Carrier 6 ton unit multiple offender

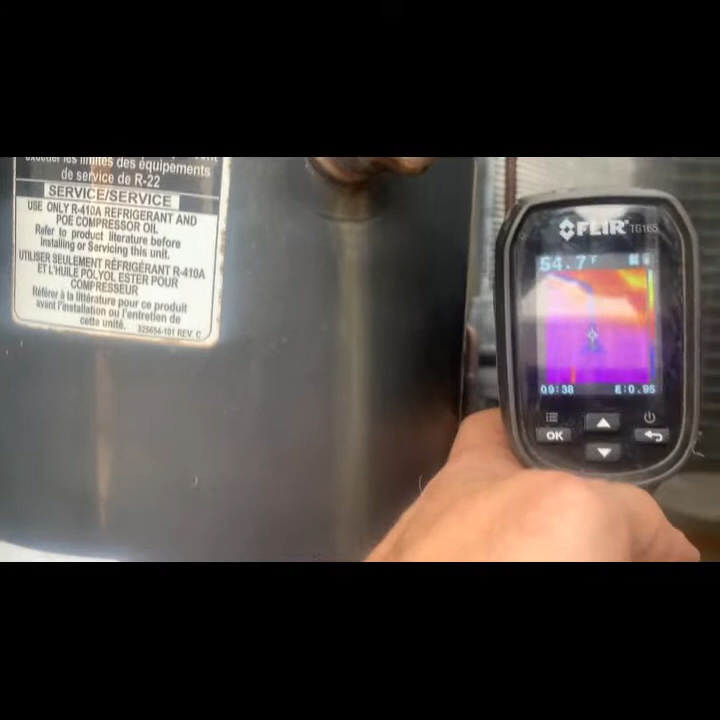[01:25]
On screen: spot 54.7°F
50 degrees coming out of it
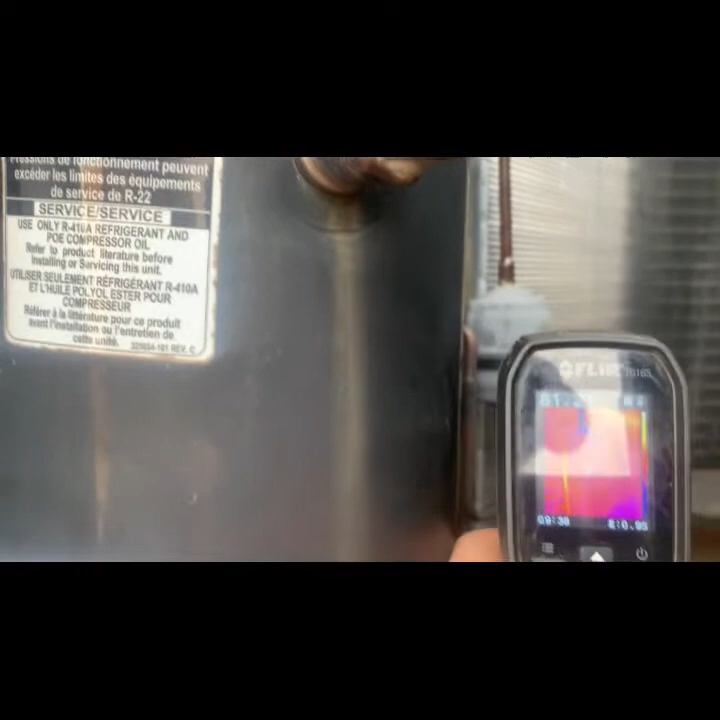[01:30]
80 degrees inside i got a plugged up dryer you can see there you go